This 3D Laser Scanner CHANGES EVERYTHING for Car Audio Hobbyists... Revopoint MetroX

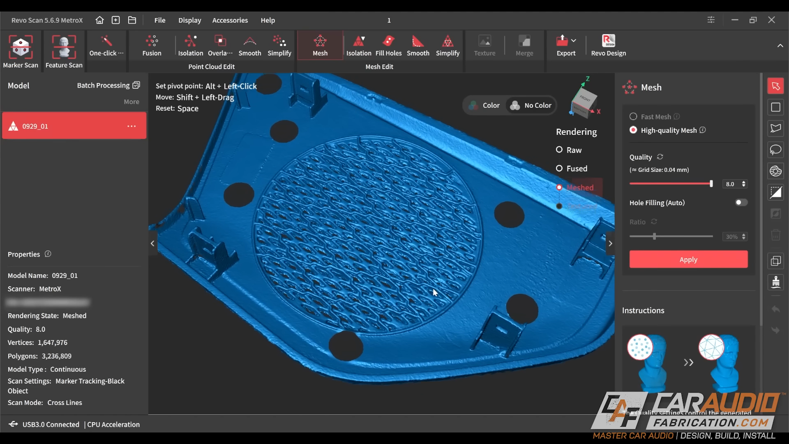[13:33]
So let's take a look on the computer here. In this scan, I focused a lot more on getting as high of a quality of scan as possible rather than trying to optimize the computer's speed. So this did take a little bit longer to run. When I did the meshing step, it took about six minutes. But look just how much detail we can get here.
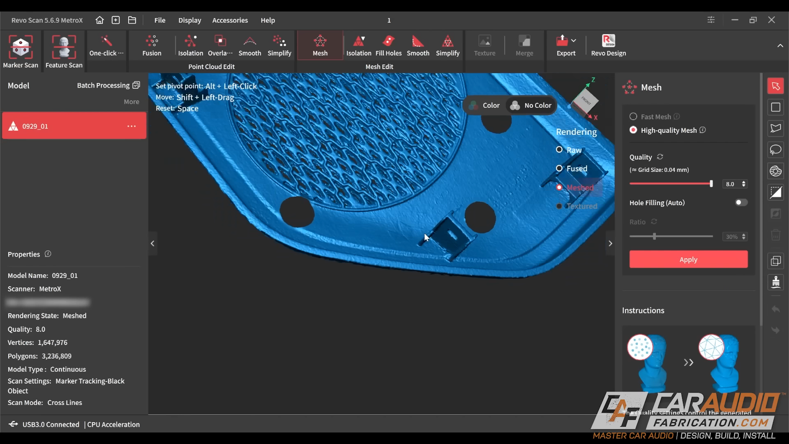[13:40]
We can actually see this small little Chrysler logo in the scan data.
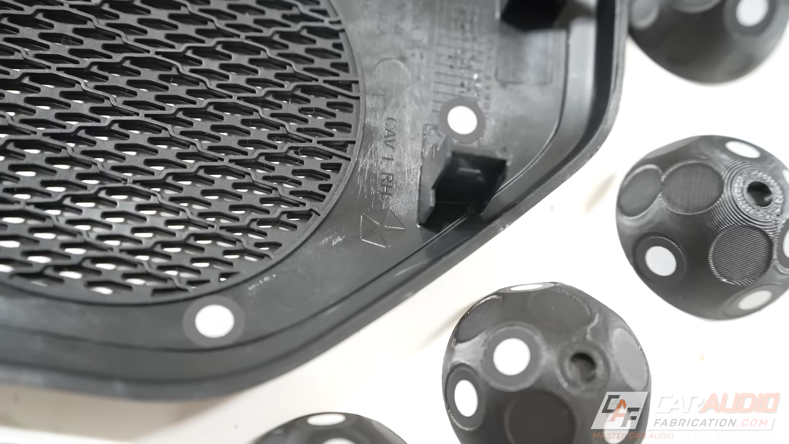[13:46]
To give you an idea just how small that is, you can see it there on the backside of the actual part.
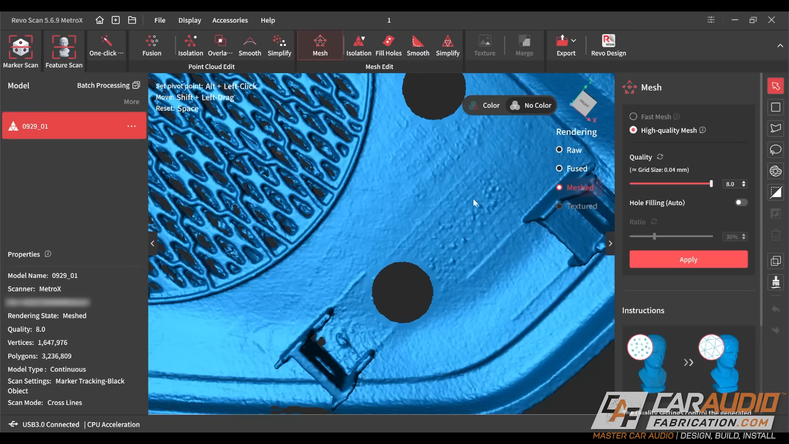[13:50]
You can even see some of the small little manufacturing dots on the backside here.
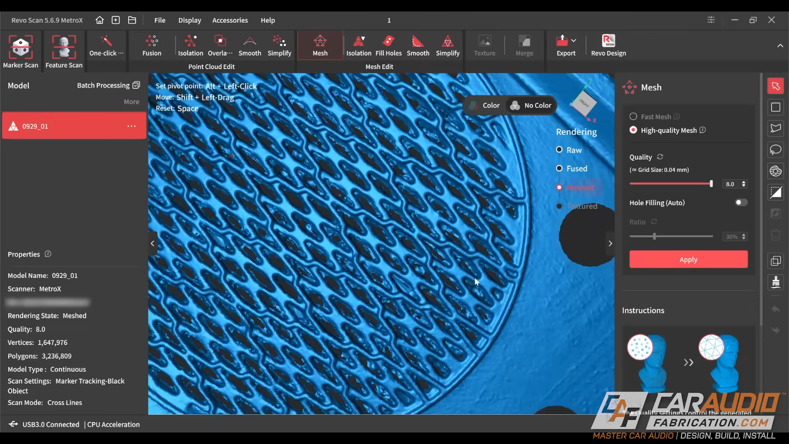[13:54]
It even picked up the thickness of this sticker that is also on the backside of the part.
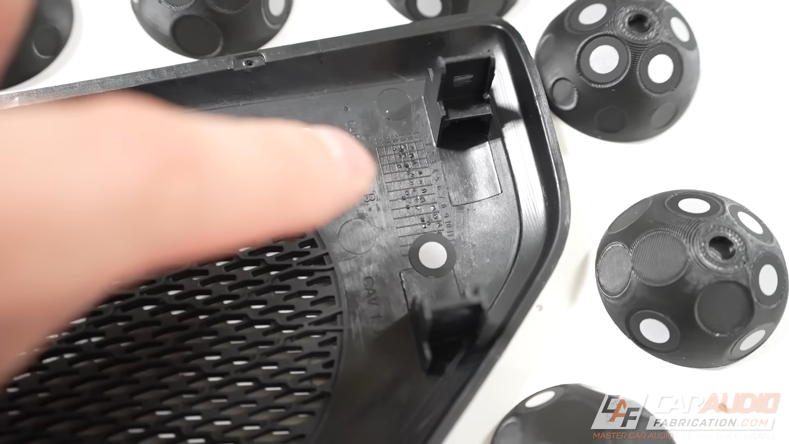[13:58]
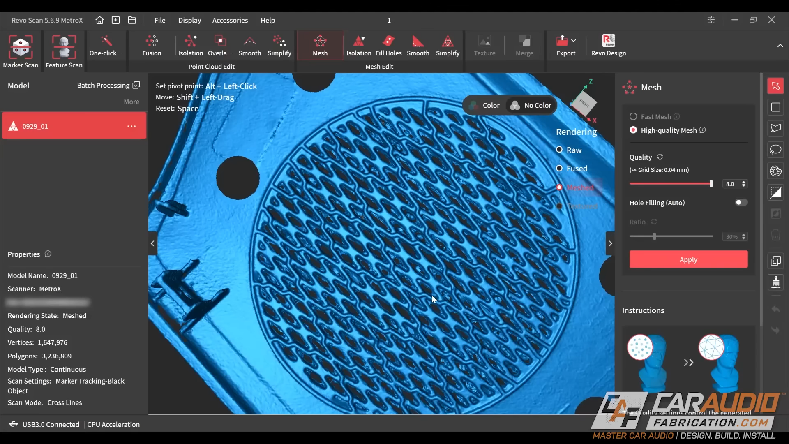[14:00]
From a reverse engineering standpoint, this has a ton of information.
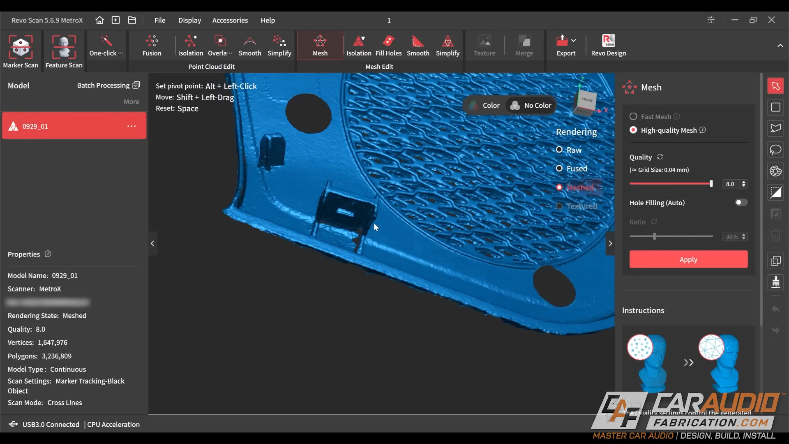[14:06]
We could easily get measurements off of these tab style designs to reverse engineer them. We can easily locate them obviously in relation to each other.
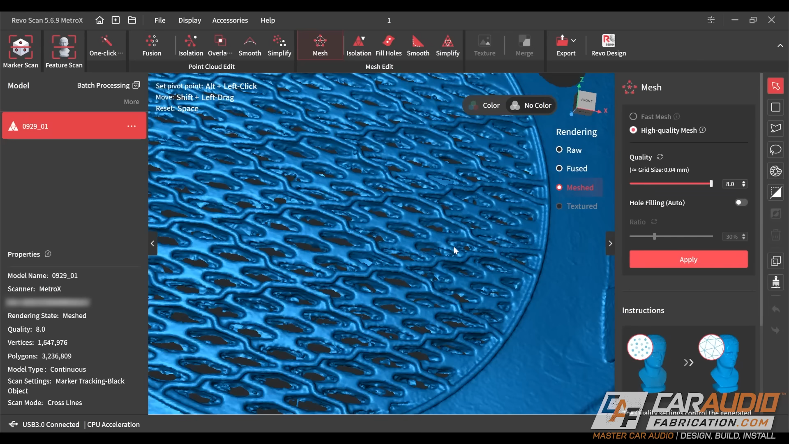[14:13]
This is a really,
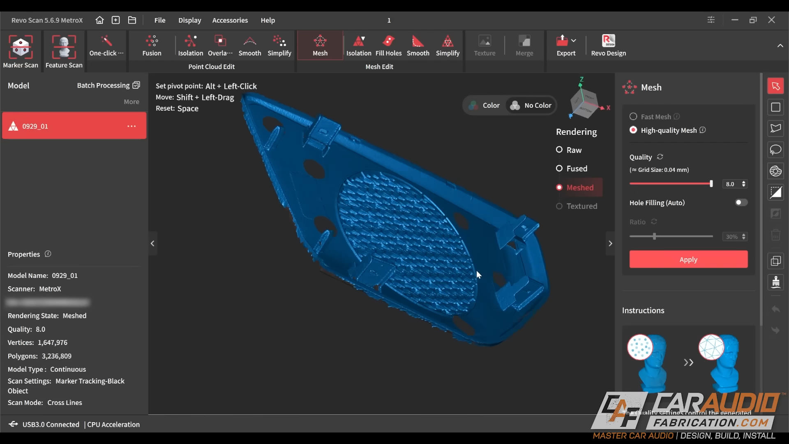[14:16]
really high quality scan that's going to enable us to design an extremely accurate part.
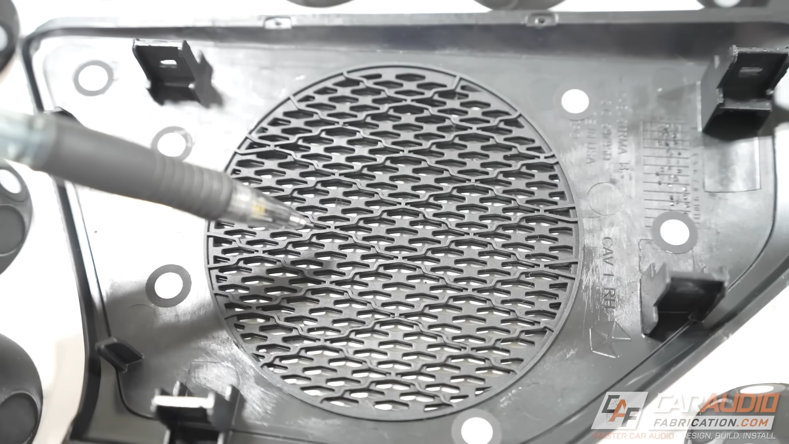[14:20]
Check this out as well. Of course, there's the mesh. You can see the holes for the speaker. But there's also kind of this reinforcement mesh that's a little bit larger. See that diamond that I'm kind of outlining there?
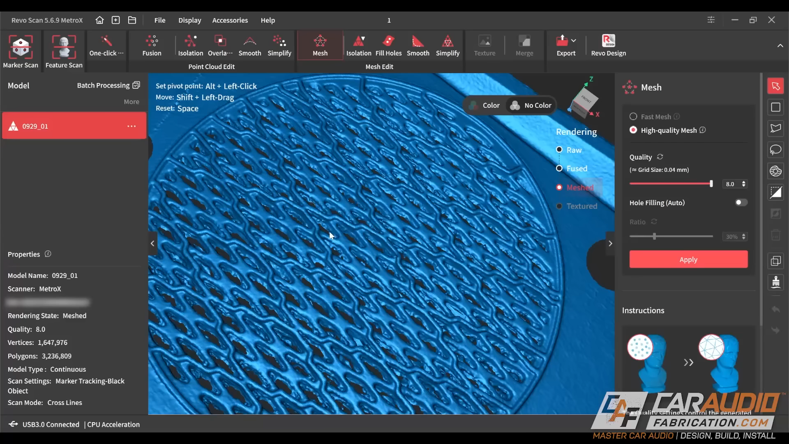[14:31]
It even picks up that information that you can see here in the scan.
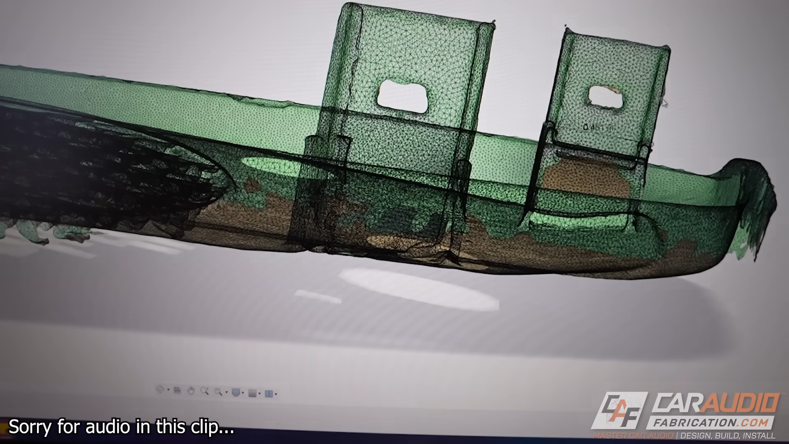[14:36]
Now check this out.
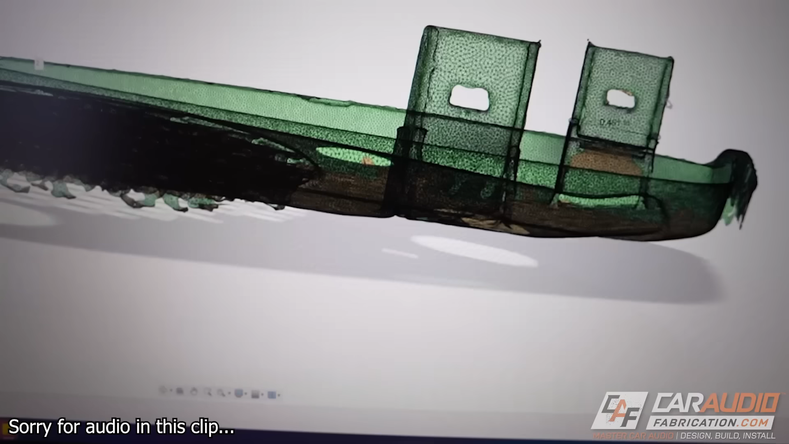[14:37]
Now that I've pulled this into my CAD software, I did a quick measurement. It's kind of hard to see there because it's blending in with all the mesh.
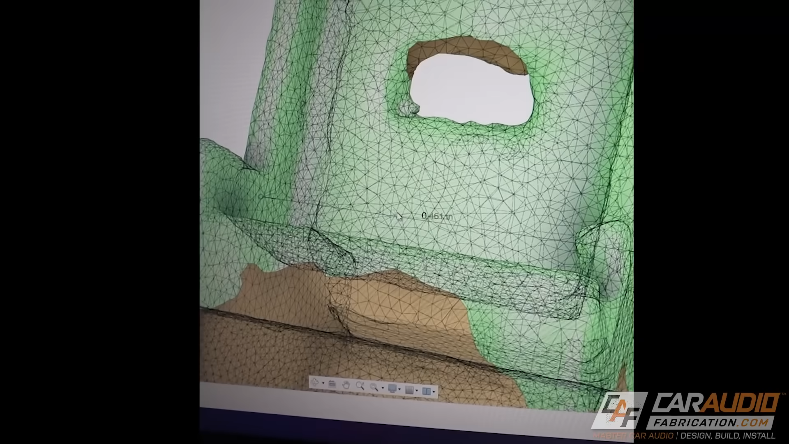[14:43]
But it's about 0.461 inches on this little tab that I've measured right here.